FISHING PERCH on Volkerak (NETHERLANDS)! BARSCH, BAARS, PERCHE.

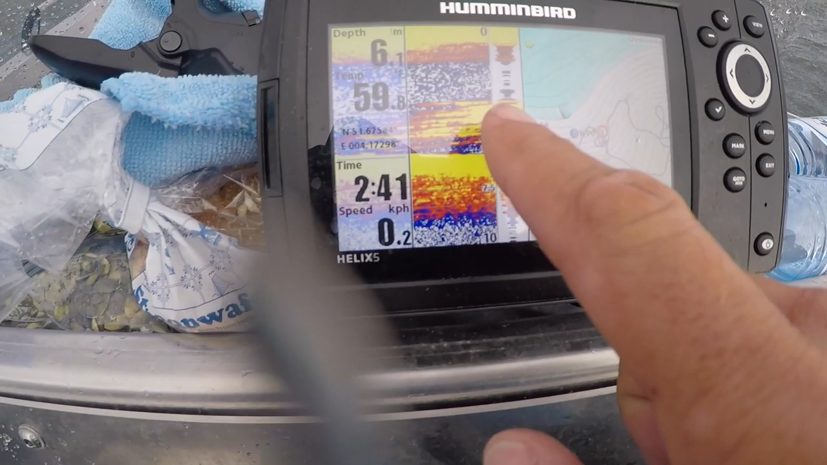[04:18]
On screen: depth 6.1 m, speed 0.2 km/h
So this is what we're looking for, these schools of perch, oh the rain is coming, the schools of perch like that, that are coming through, we're just sitting on a point.
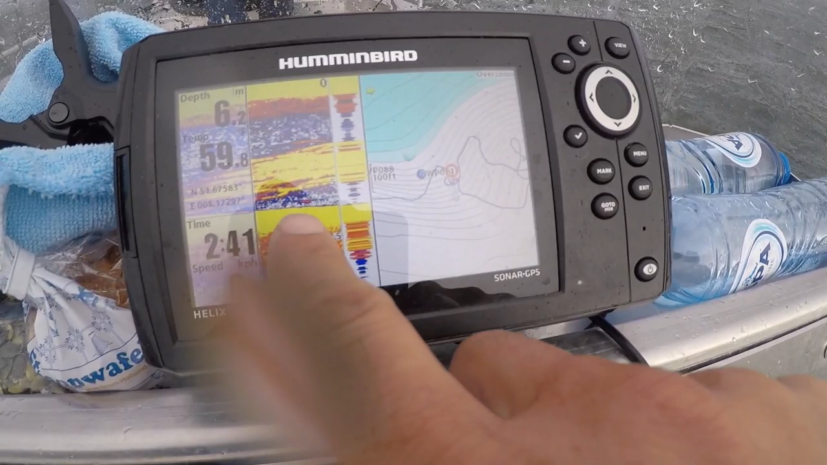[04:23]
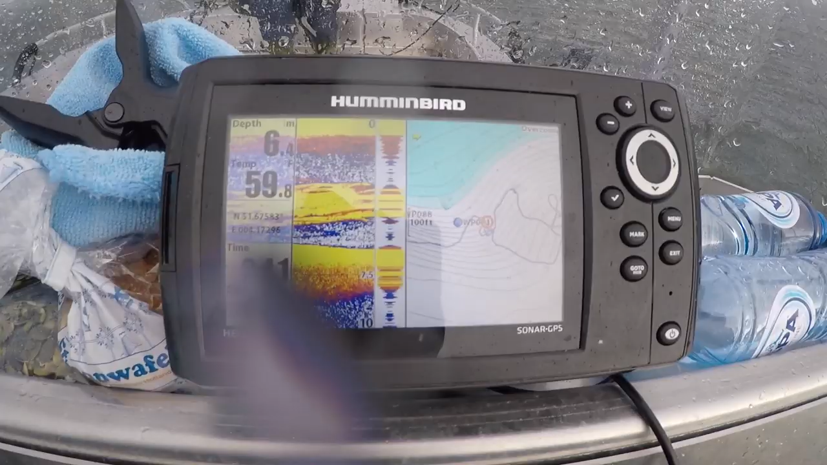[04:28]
On screen: depth 6.4 m
The boats are, the boats that we have here, they have nice little helix thighs, I'm going to put this off, so that's what we want to see,
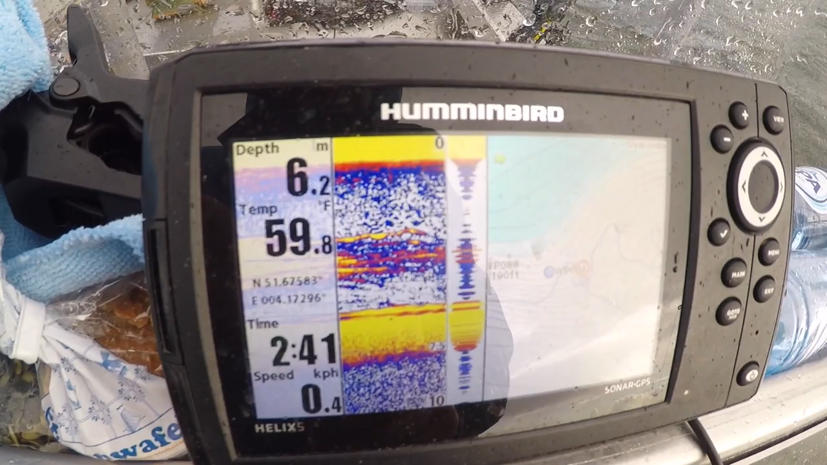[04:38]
On screen: depth 6.2 m, water 59.8°F
we're looking for the bait fish to perch there, so we're just casting out over this point.